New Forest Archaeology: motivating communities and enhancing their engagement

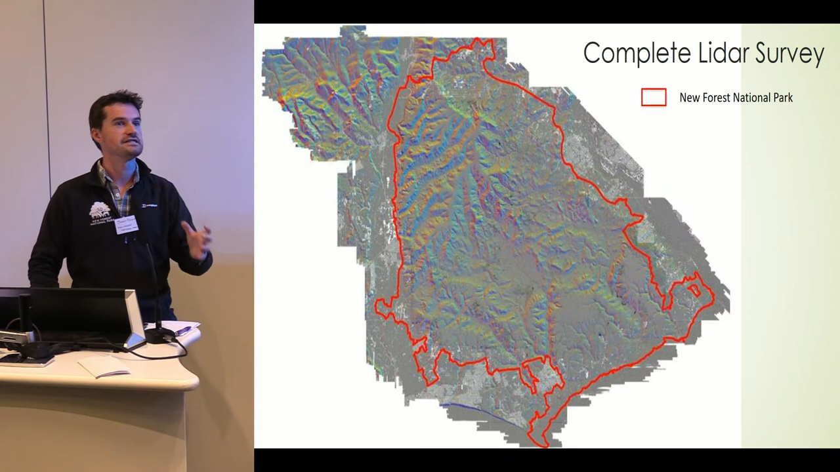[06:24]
It also means that we can start identifying, really kind of targeting some of our survey work rather than hopefully tripping over it or falling into it, which is how it's been done in the past. So what? Let's actually have a look at this in detail.
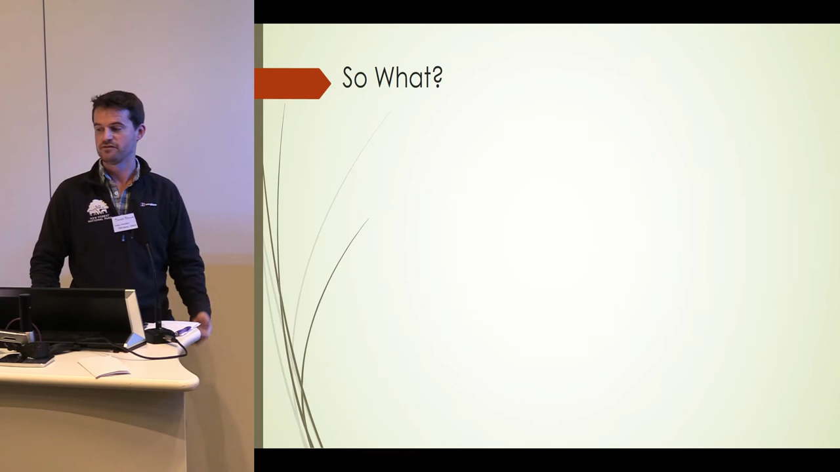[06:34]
So traditional aerial photograph.
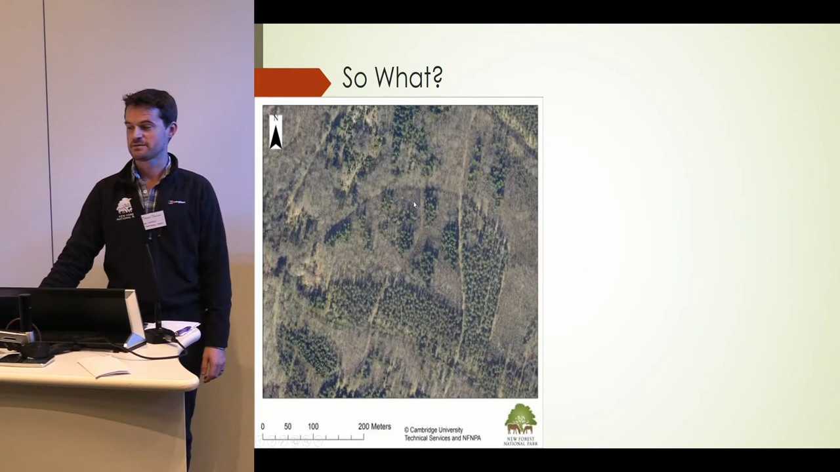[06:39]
You can see a few trees, some nice bits of heathland, nothing really jumps out.
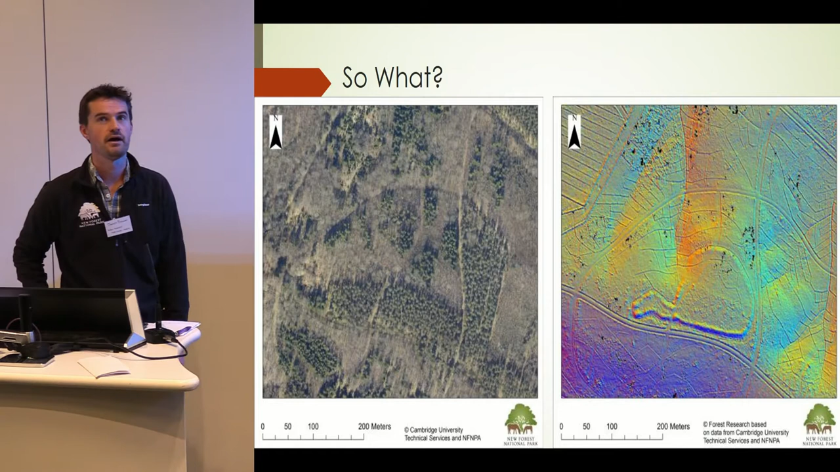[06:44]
Putting that through the lidar, you get this nice banjo enclosure or snail enclosure, depending on what you want to call it or who you're talking to. And other examples. So this is a site called Matley and we have some very nice bronze age barrows down here. And this is believed to be an Iron Age hill fort. However, with this circular structure, we think it's potentially slightly earlier than that. We are actually in the next couple of weeks going to be doing some geophysical survey inside this site here.
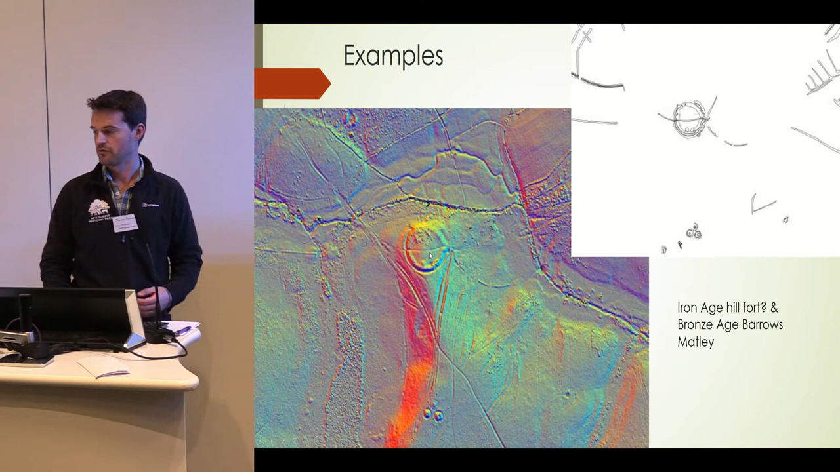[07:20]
And also where there is kind of footpaths eroded through, we'll potentially look at clearing up those sections and trying to find a bit more detail as well. And basically what we do is we digitise from the lidar, but we don't use the lidar in isolation. We use it alongside aerial photography and historic maps to produce a real good data pack before we go out on surveys. We have made the lidar available online. We get a lot of people emailing us saying, oh, look, I found something in the lidar. We turn on the aerial photographs and realise it's a cattle feeder or some sheep.
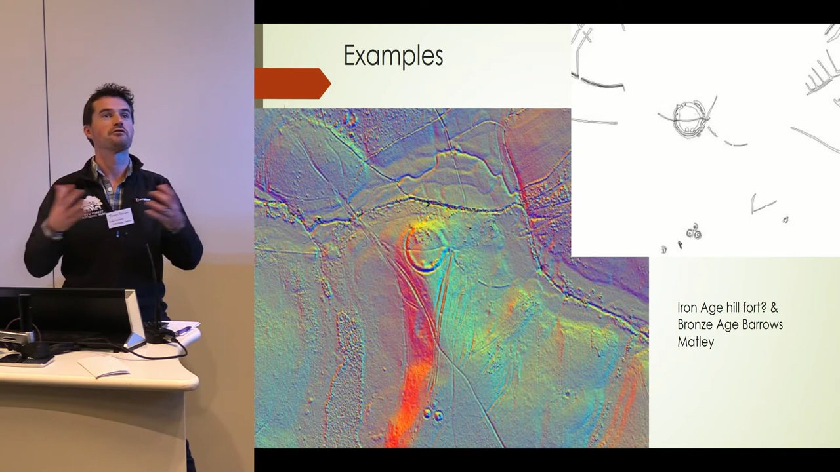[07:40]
It's been an example as well. And another example, this is some World War, First World War training trenches. This actually, this site is actually in the middle of the Heathlands. So potentially you think it might be picked up by our photography, but it didn't. It's very faint in heather. And even actually now going out to site, it's quite difficult to find it on the ground unless you really know where you're going. But this was a site that was used for training dogs to go out to the First World War trenches.
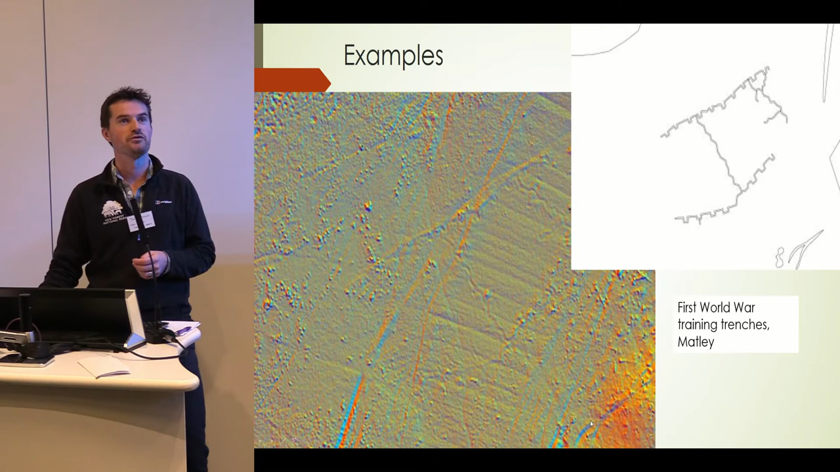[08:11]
So they were running dogs back and forth on these trenches while setting explosions off either side. And we've actually now found some photos from that training to go with that. So we can really start illustrating that to the general public.